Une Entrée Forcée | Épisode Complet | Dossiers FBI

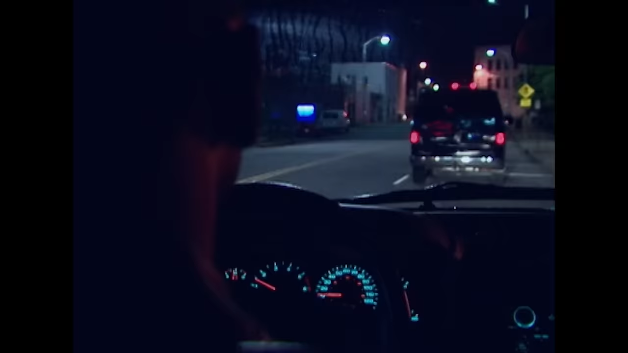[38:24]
L'agent Miller, de concert avec les autres équipes de surveillance, poursuivit la camionnette à travers les rues de Détroit.